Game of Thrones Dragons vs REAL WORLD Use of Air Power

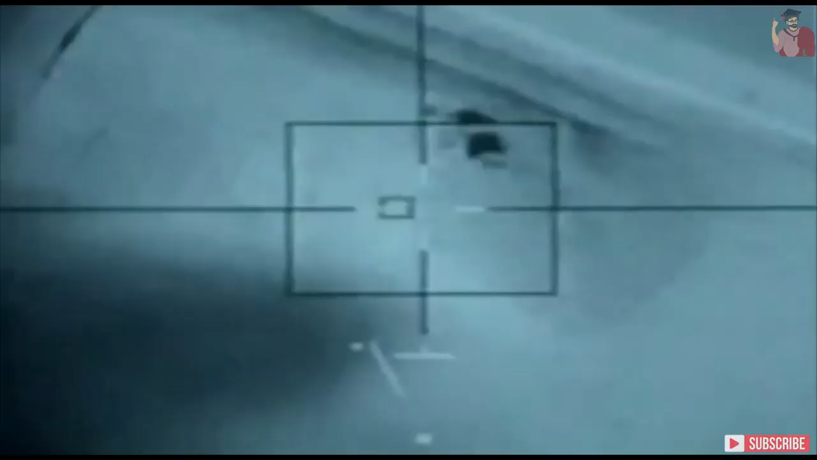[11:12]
That's the, the footage that we saw, right?
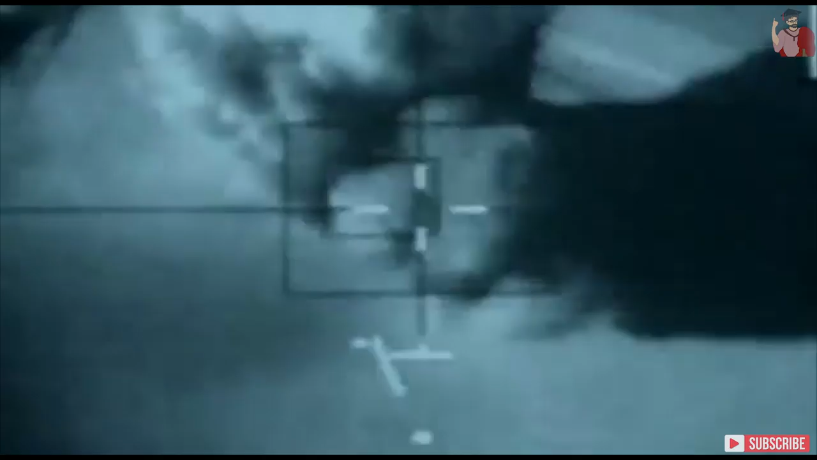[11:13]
Uh, the greenish stuff when you see the bomb falling back in the day, back in the day. Yep. And we still would use that same kind of thing today.